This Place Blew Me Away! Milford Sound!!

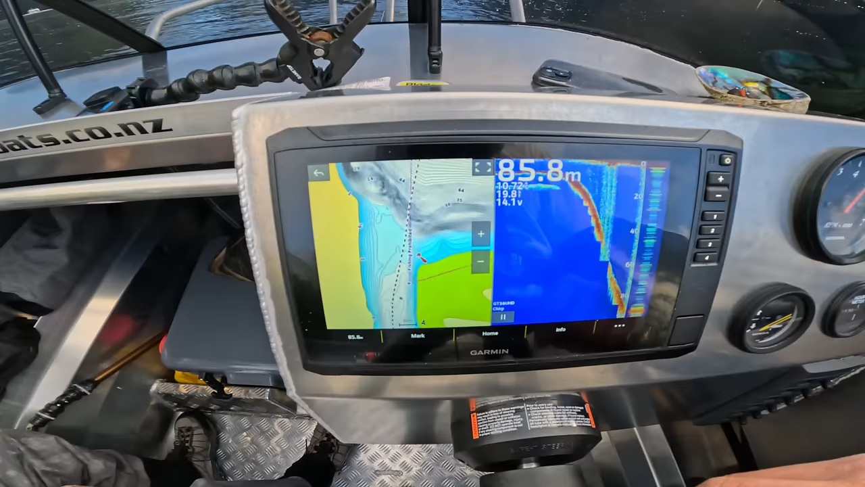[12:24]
On screen: depth 85.8 m
Check out how bloody deep it is.
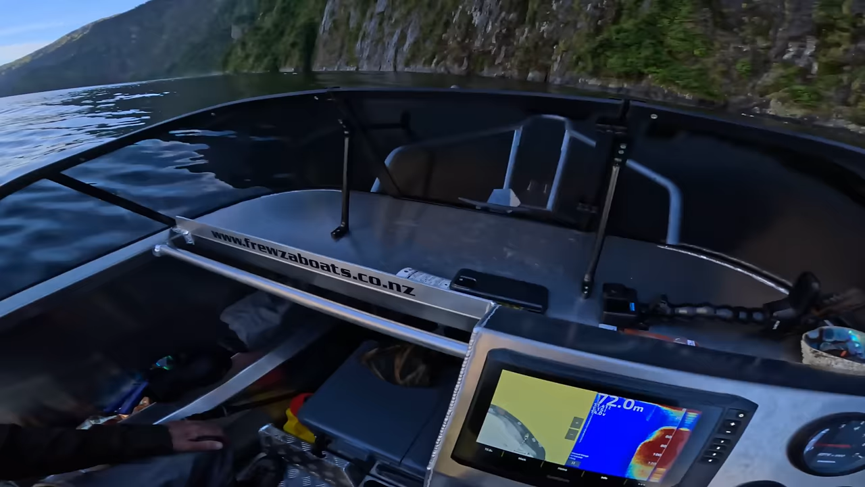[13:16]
On screen: depth 72.0 m
We're about 20 meters from the rock and we're in nearly 73 meters of water.